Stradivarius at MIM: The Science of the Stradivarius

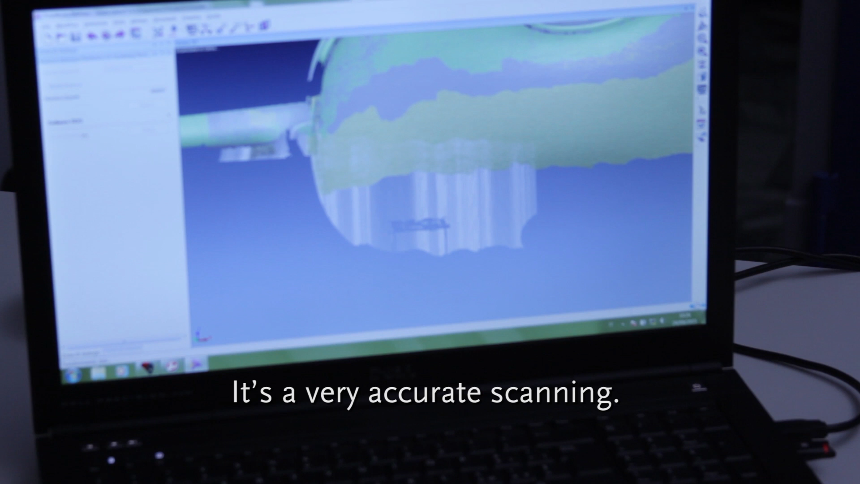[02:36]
It's a very accurate scanning. Although science and technology lend us insight to the history of violin making,